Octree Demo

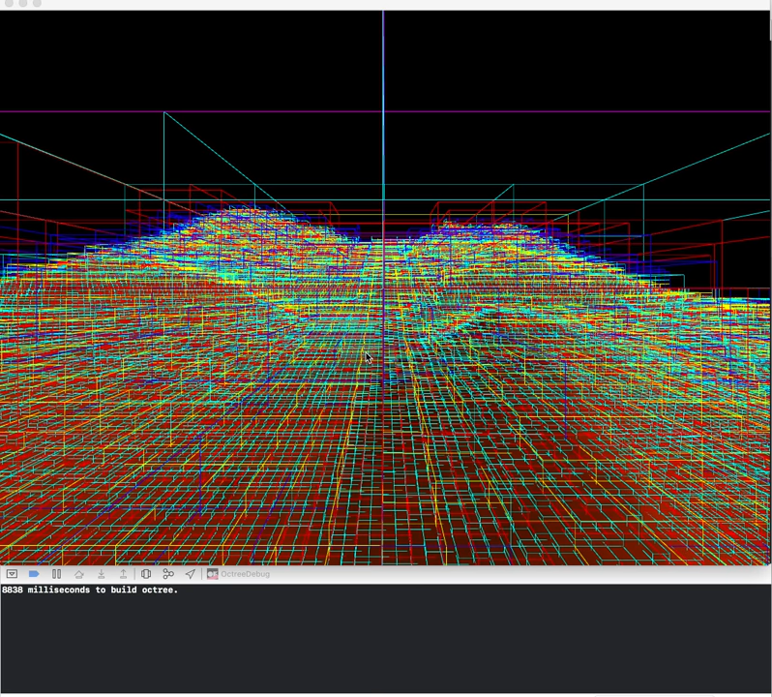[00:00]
Hello, today I'm going to be demoing my auktree for CS134 at San Jose State, Professor Kevin Smith. So what we have here is a auktree, which is essentially, if you know what a binary tree is, auktree has eight children for each node, and here I have a debug message where it times how long it took to build my auktree.
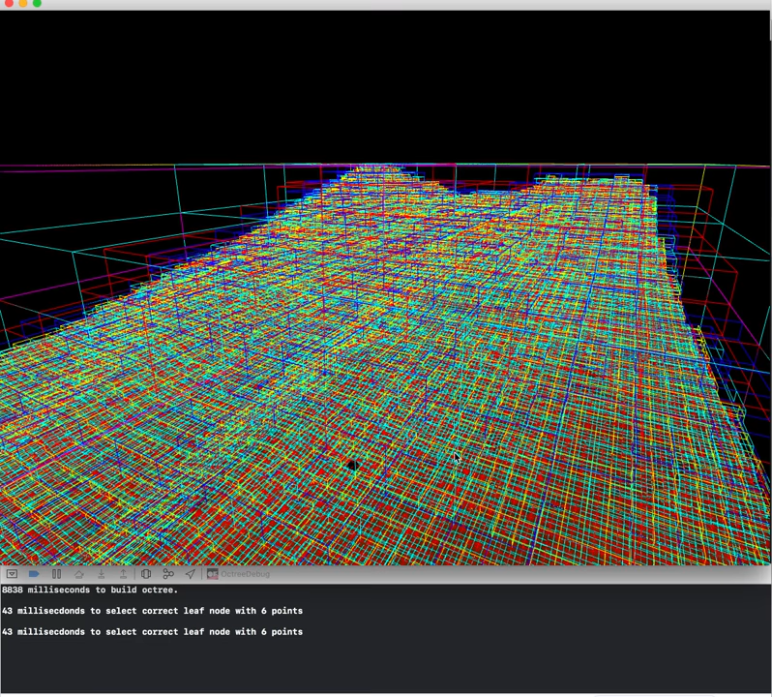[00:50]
through the auktree and select which box was intersected by the ray from the camera origin to the mesh. So this auktree has gone down six levels, meaning that there are a total of eight to the sixth power of nodes, and I've drawn each level at a different color,
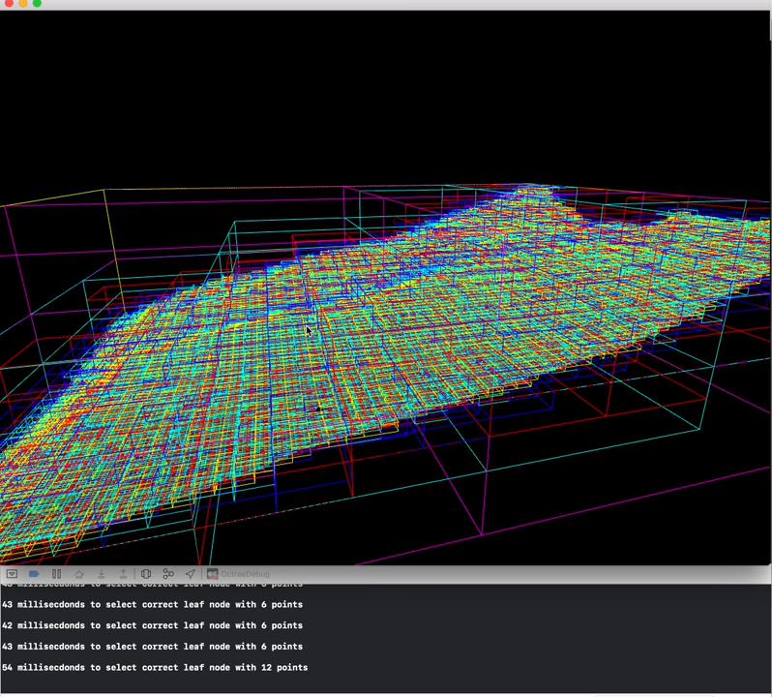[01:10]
though there were some bugs with working this out. The mesh was actually flipped 180 degrees, so looking at it sideways, it was actually like an X.
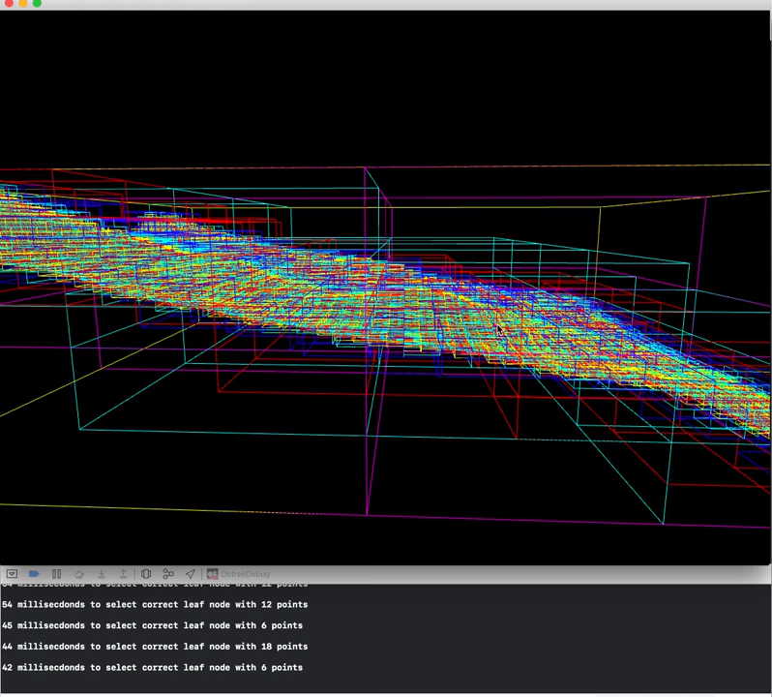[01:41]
And what I'm going to show you today is whenever I click on a spot, it's going to draw a little black sphere exactly on the point, the vertex of the index that I am pointing at and clicking at.
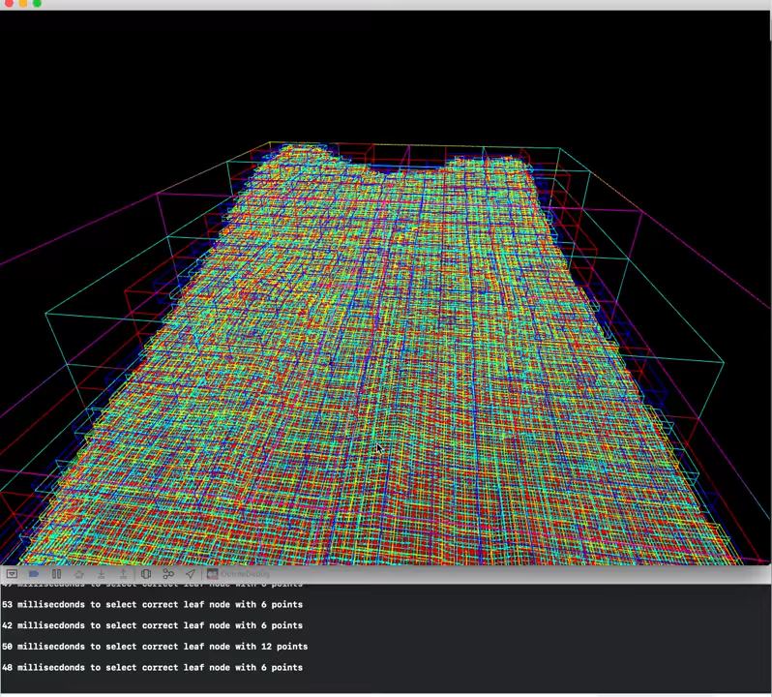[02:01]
So I've also implemented to undraw the auktree by pressing O so we can see it better. I did have quite some trouble with writing the intersect method just because there's a couple of return true-false statements that I wasn't able to put in the correct order, but I finally made it work just by trying out a lot of different
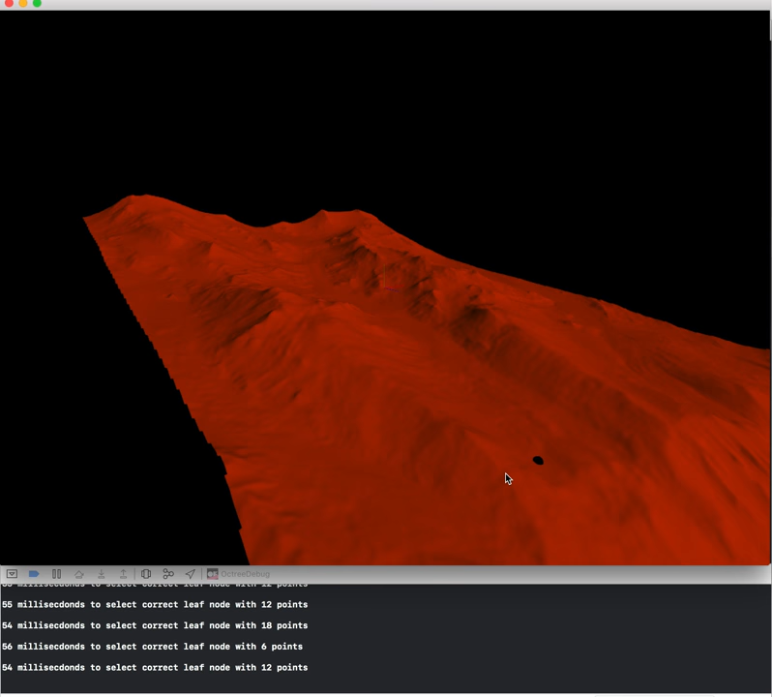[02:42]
different types of ways to order it. And what I've also done is when you press L on the keyboard, you can see all of the leaf nodes. So this only draws the node if it has no children, so you're going to the very last level and only drawing the nodes at the sixth level. That way we can see clearly what the mesh is made
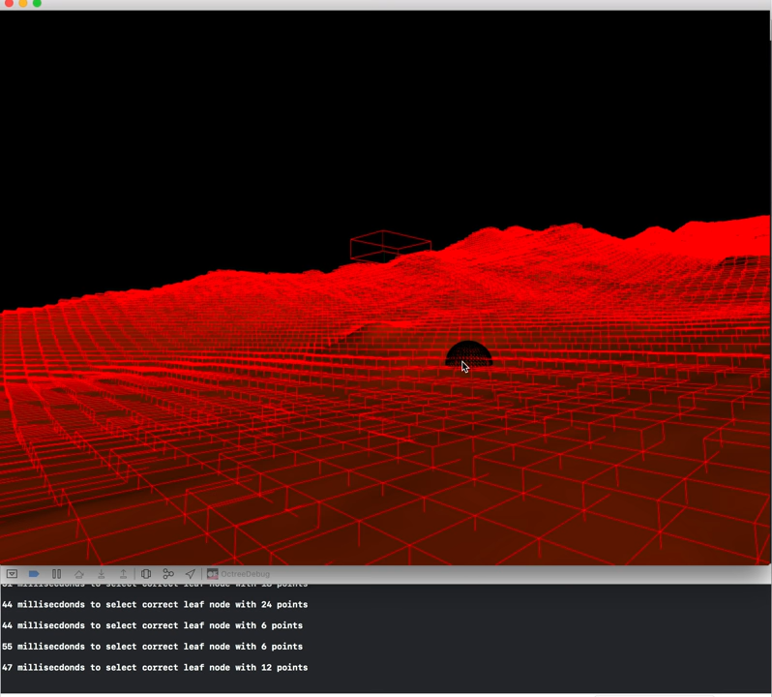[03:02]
of at the smallest size of cubes available. One thing that I don't really understand is that floating box in the top left corner. I wasn't able to figure out why that's there. The only thing I can think of is that it's probably being drawn before all the other leaf nodes are being drawn.
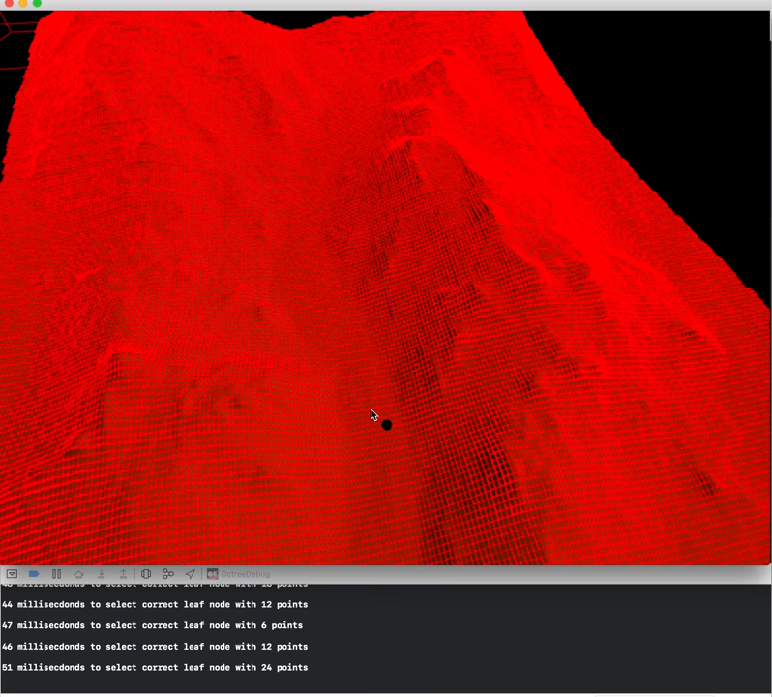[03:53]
And that's about it. This is a Mars terrain. A lot of sample code was provided by our teacher, Kevin Smith, and also some methods by Amy Williams and a couple of other researchers. The credits will be given in the description of what methods were used and came from those group of researchers.